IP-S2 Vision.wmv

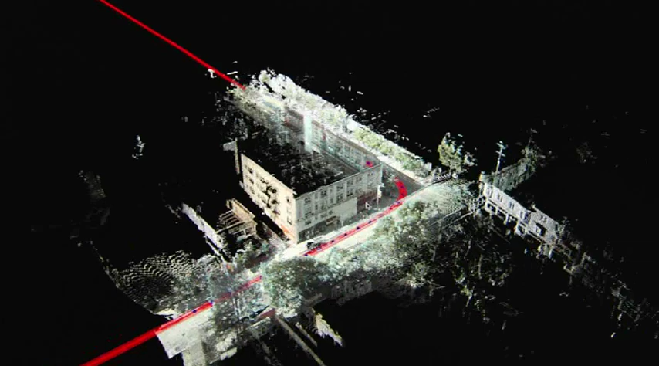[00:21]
The IPS2 is a mapping product,
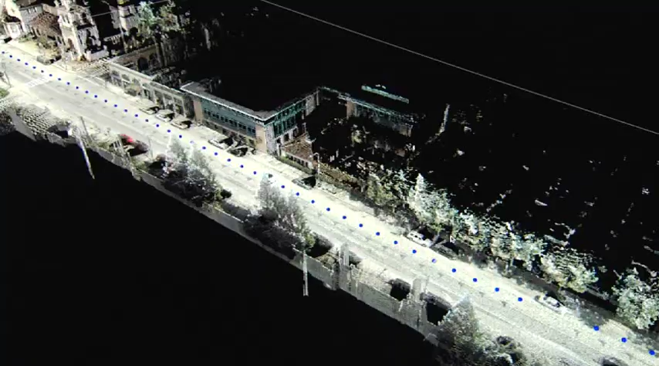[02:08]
It provides the highly accurate positioning component,
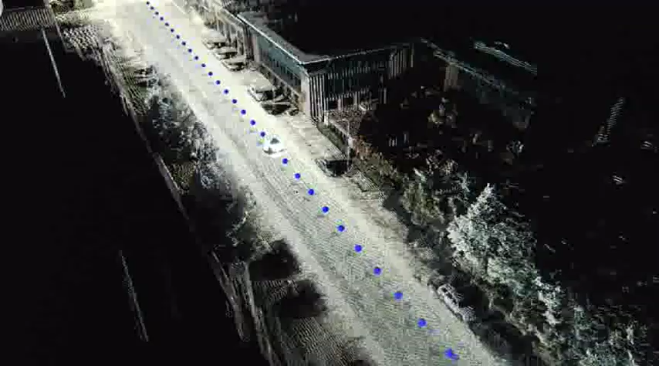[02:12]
but it also provides you the whole post-processing suite
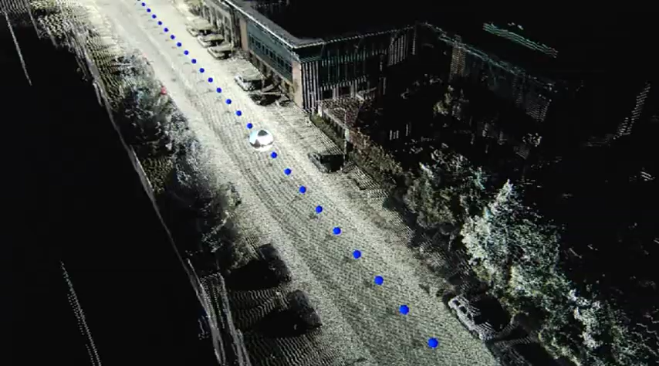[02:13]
to geo-reference the sensor information in 3D space.
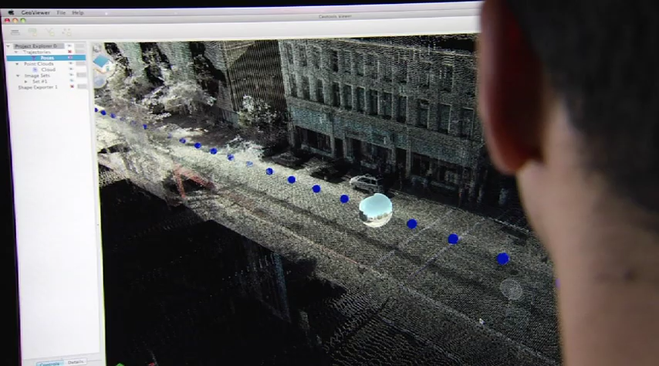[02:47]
The 3D hemispherical camera that comes with the IPS-2 is a high-definition camera that gives you a 3D view of your environment.
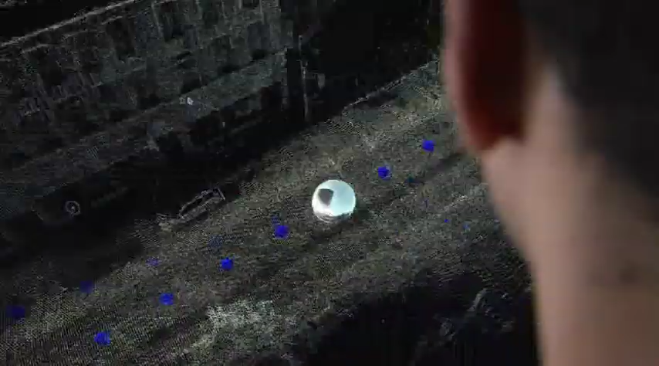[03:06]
So as you're driving through, you get a full picture of where you are.
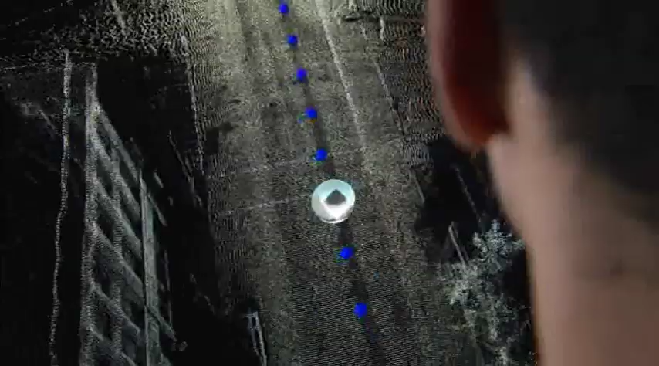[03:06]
So back in the office, what you see is a very colorful,
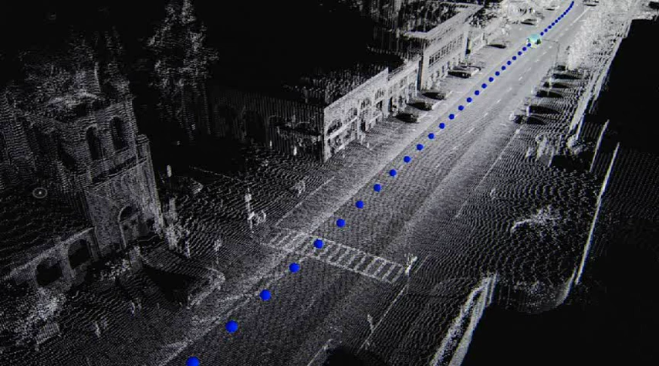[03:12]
intelligent view of the area that was mapped.
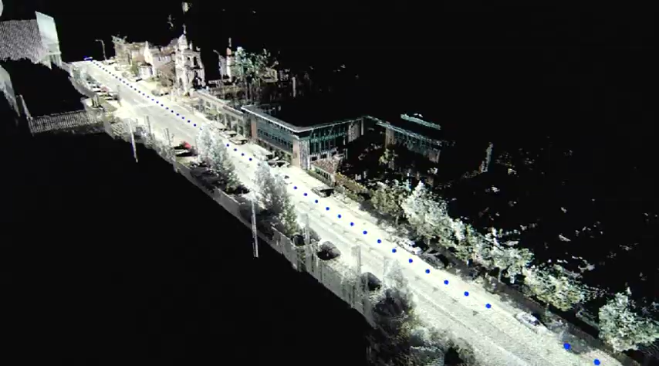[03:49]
From there, you can take this accurate model information,
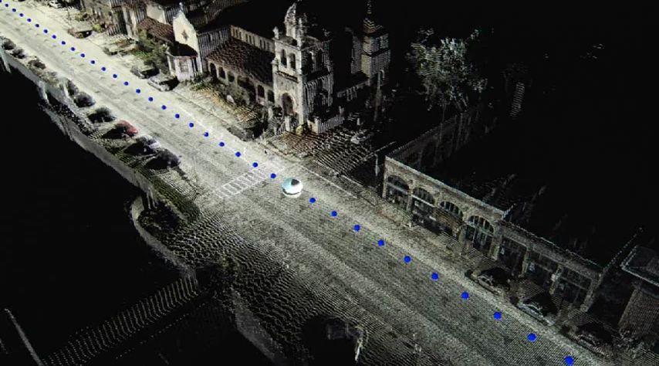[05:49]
you're able to collect millions of points at once and then distill that